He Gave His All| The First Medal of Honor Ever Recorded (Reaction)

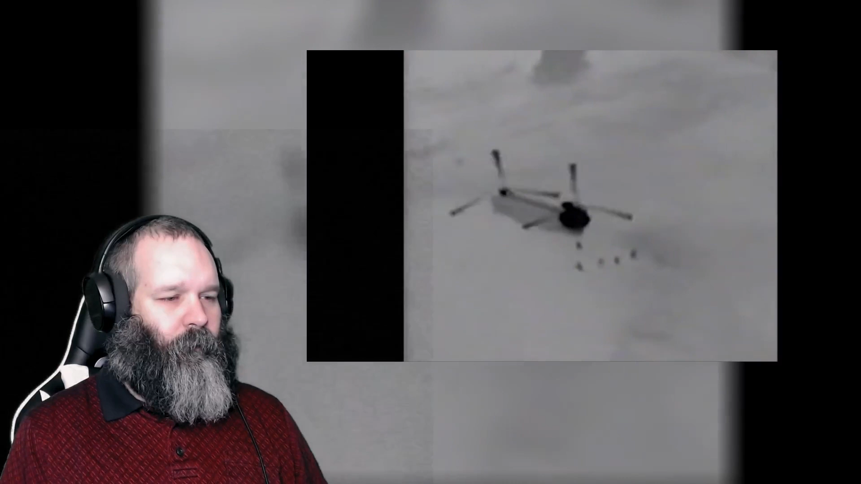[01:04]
chapman and the seals exfil their mh-47 helicopter john is the second individual to exit and immediately moves in the direction of the summit he can be seen moving off to the right of the screen alone
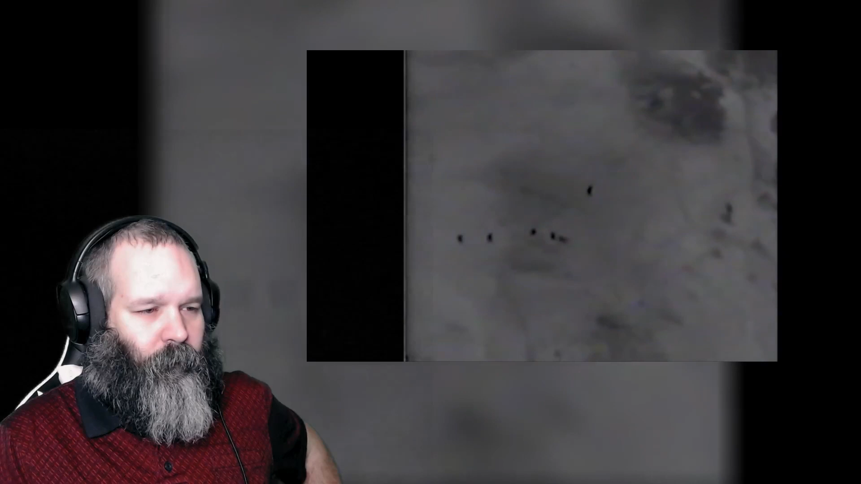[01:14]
the team is taking heavy fire from every direction as indicated by the arrows as chapman begins engaging targets you can see spent cartridges ejecting from his m4 chapman then begins closing with the enemy forcing his way up slope in knee and thigh deep snow
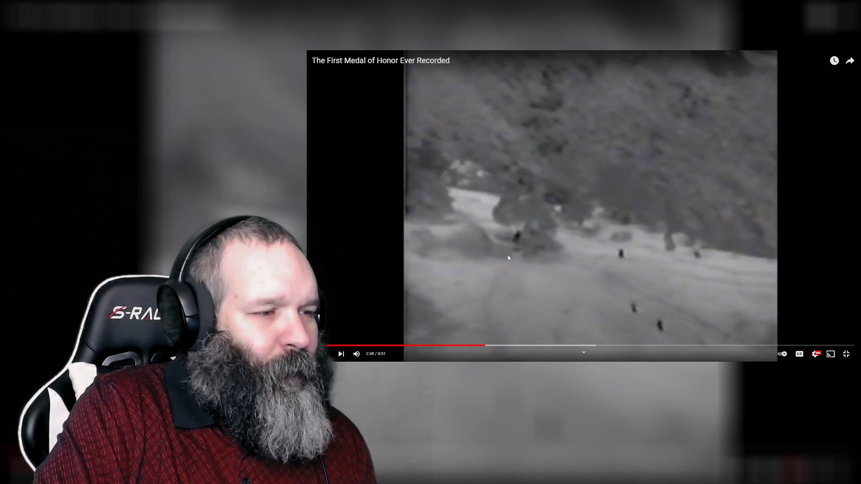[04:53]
multiple which more than two people in the other bunker that still has a direct line of fire on them because it showed the body right here between the bunker and the boulder so you got this bunker back here and they're still in a direct line of fire it's not a good situation John Chapman is shot twice at this time in the torso and collapses incapacitated
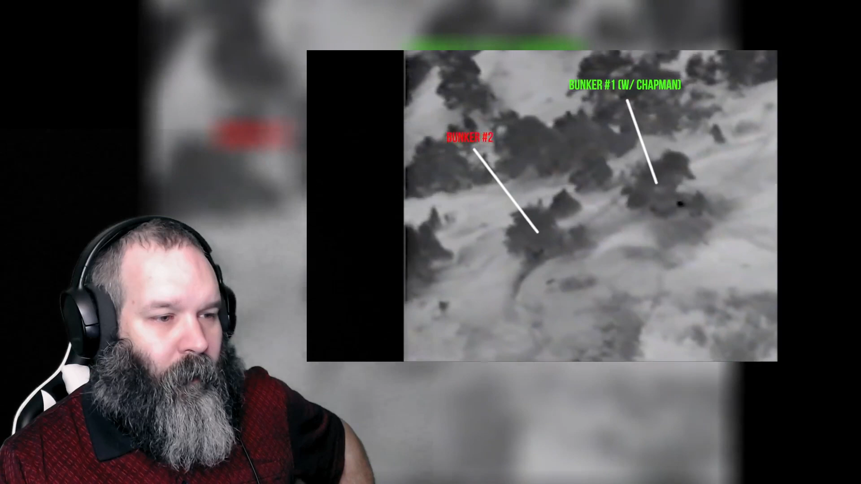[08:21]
bunker one is on the right side center of the screen and bunker two to the left near the screen center it will never be known what caused his incapacitation and recovery of the two rounds that originally two rounds to the body could cause incapacitation just saying shock to the body only wounded him at least one was mortal and at this time he is experiencing severe blood loss and shock despite that he begins his one-man stand against two dozen enemy combatants during this time chapman initiates a series of radio calls many of which are heard by
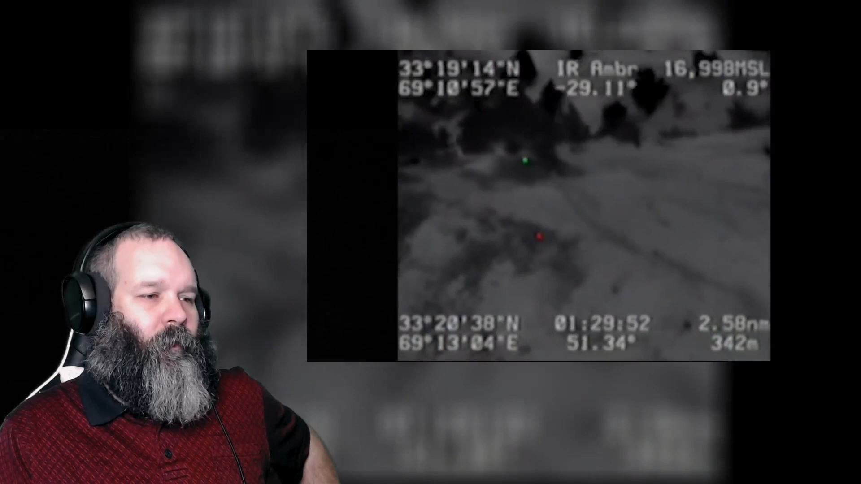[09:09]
this new angle and footage shows chapman at the top identified by the green dot under the tree at bunker one the lower center of the screen shows the first enemy fighter who is about to charge chapman in the hopes of killing the
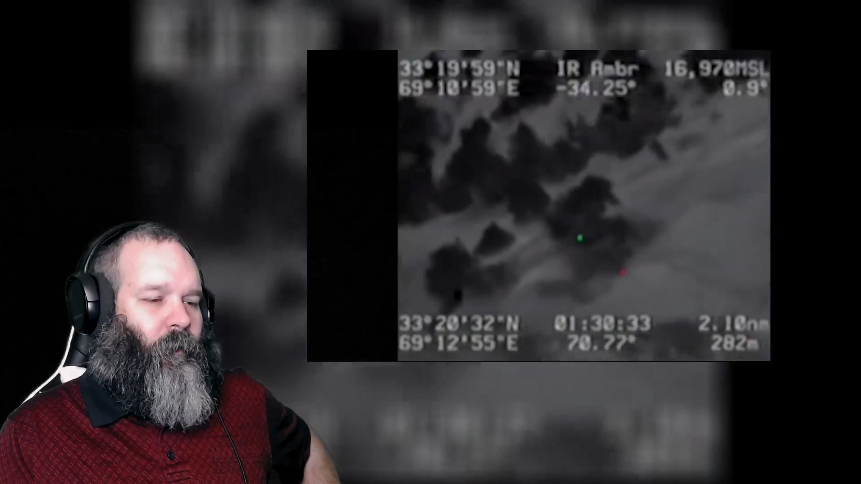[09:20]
american the time stamp at the bottom shows it is now 6 0 5 in the morning and fully light he's been fighting alone now for 40 plus minutes and has received more gunshot and shrapnel wounds
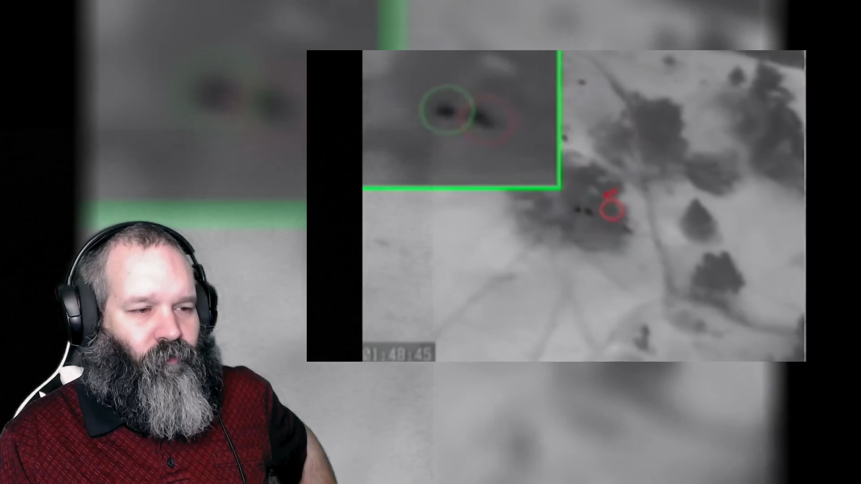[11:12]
chapman and the summit chapman now off screen continues to cover his comrades as they pour out of the stricken helicopter some of them are fatally shot as they exit the record these images with chapman fighting the enemy . . . . . . . . . . . . . . . . . . . . . . . . . . . . . .
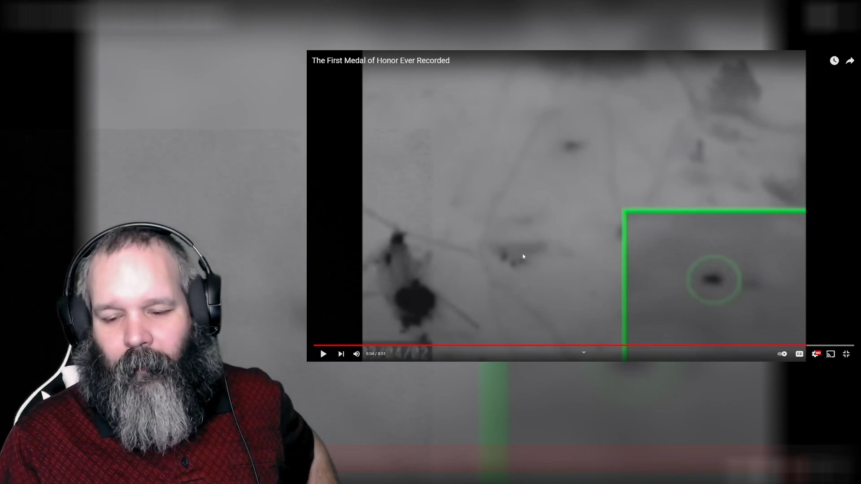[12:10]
The close quarter are the last to show him alive and in this heroic act, thus qualifying for his second Medal of Honor.
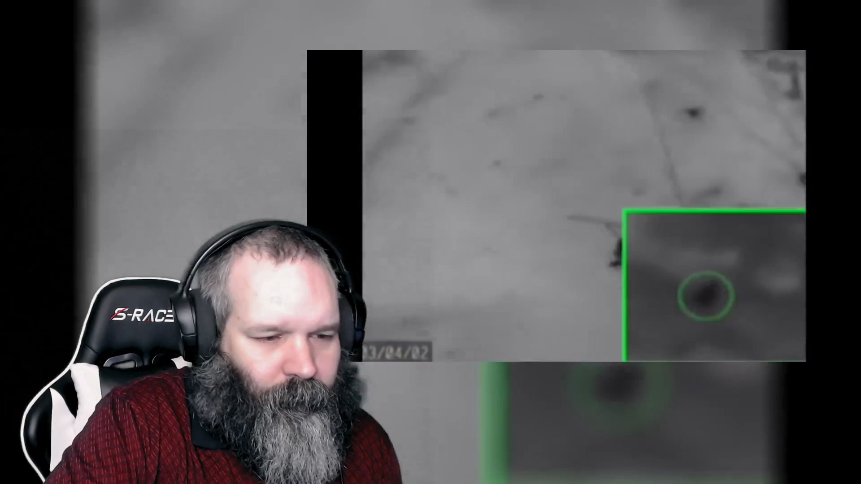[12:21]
Ultimately, Chapman would expend all but the last few rounds of his ammunition, until, finally, after sixteen bullet and shrapnel wounds, Chapman succumbs when he is shot through the heart.